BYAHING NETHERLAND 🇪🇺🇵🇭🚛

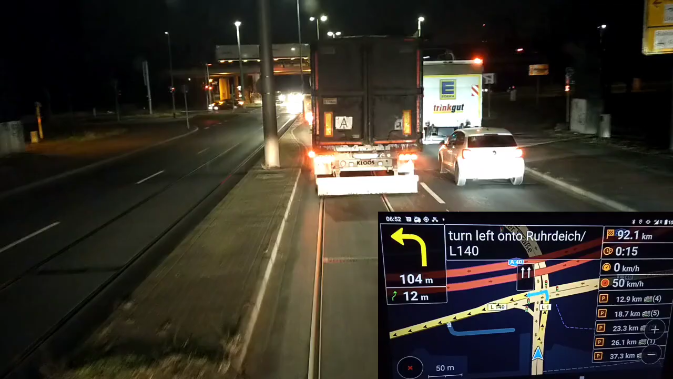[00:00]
Turn left then in 12 meters keep right
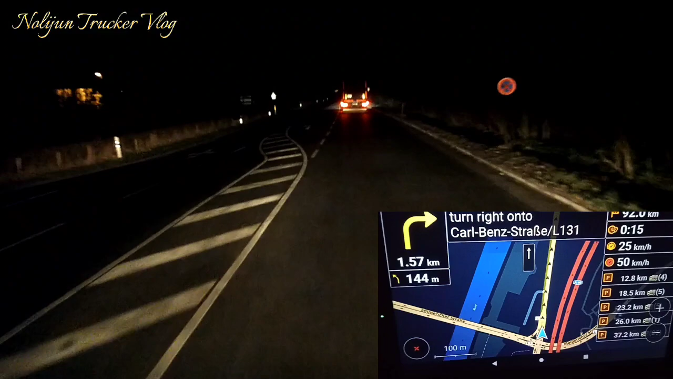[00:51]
After about 1 kilometer turn right Magalashiti na, magalashiti na pero madalim pa rin So sakto no? O yung traffic fight natin dito
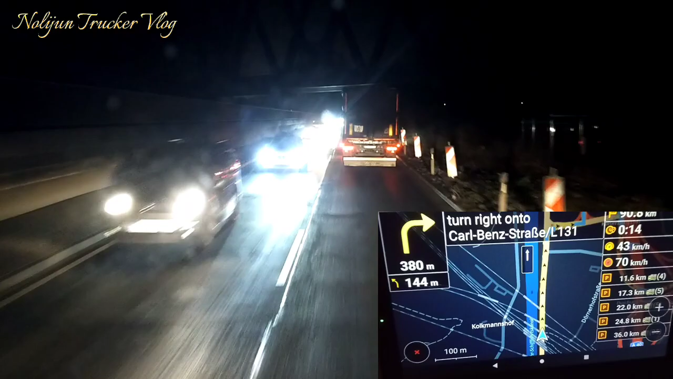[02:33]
324 meters Tayo ay kakanan In 300 meters turn right Then keep left Kaliwa agad So bantayanan yan mga katrakas Yan ang mahalaga na yan Yung kasunod na lilikwa natin Kasi paglikwa natin 144 meters Kaliwa na naman Then in 150 meters Turn slightly left
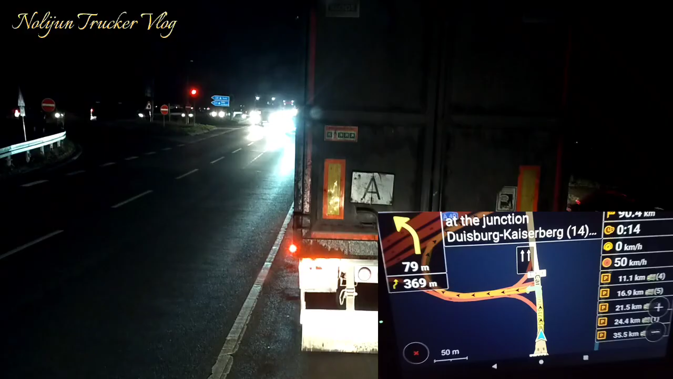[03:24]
Kaya malayo pa lang Nakatingin ka rin sa Dalawa na yan Una sa taas Tapos yun sa baba Kagaya yan 79 meters Kaliwa na tayo Diba Tapos 369 meters na naman Kakanan na naman Pagkaliwa natin dyan 369 meters Tayo ay kakanan na naman So aware tayo lagi Mga katrakas Para may iwasan yung Pagligaw natin sa GPS Although Kahit yung mga matatagal Talagang
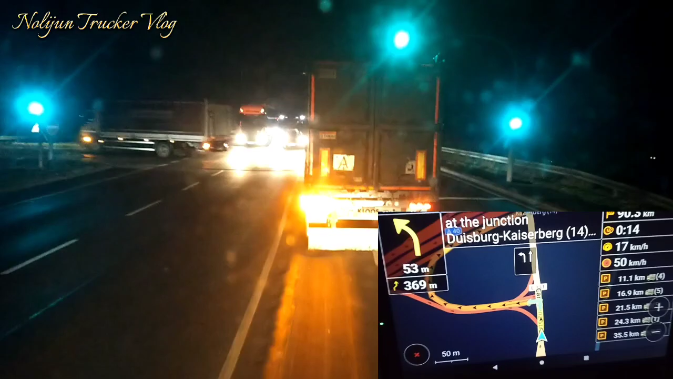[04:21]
Iniisip nun Priority kayo Ayan Nakakaliwa na tayo Tapos 300 meters Kanan Pagkanan natin sa 321 meters na yan Kaliwa na naman 339 So In 300 meters Keep right
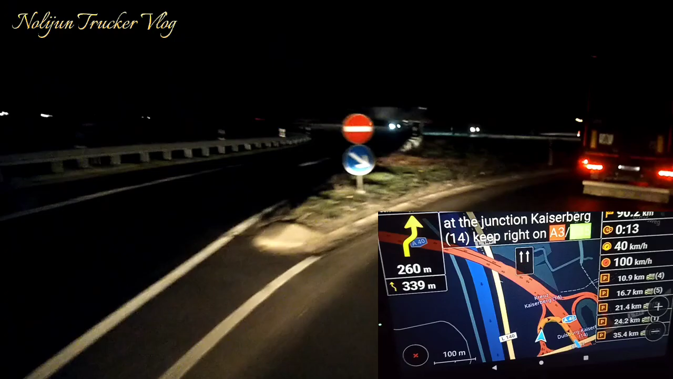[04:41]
Yan yung baltayanan natin Mga katrakas Malayo pa lang Ikaw ay nakatingin talaga sa Mga direction by lane Kagaya yan Kita ko na So Kanan tayo Manatili lang tayo dito sa linya Yan o Yung dalawang Balis taas Keep right
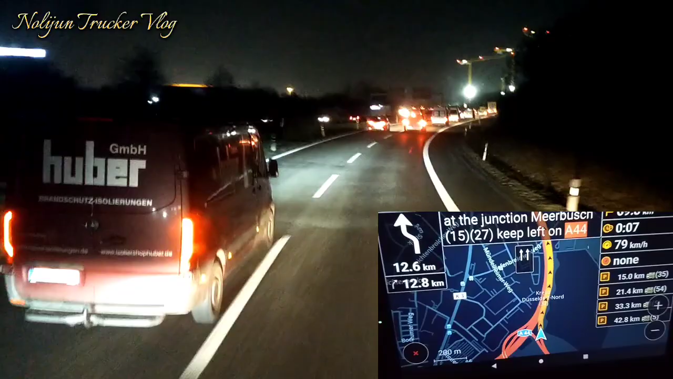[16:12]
dyan tayo nakasunod mga trackers Mga direction lane Continue for 13 kilometers So continue tayo ng 12 kilometers mga trackers Dire-diretso lang tayo in 12 kilometers Kung may palikot dyan pa kanan Eh syempre, pupisto tayo sa pakadwa So yung linya na ito, matatapos na Ayan, tanaw natin Tapos may acceleration lane Mag-signal ka Para aware yung nasa likod mo Ayan Huwag natin tayo na maipid tayo dyan sa Sa dulo na yan So yun,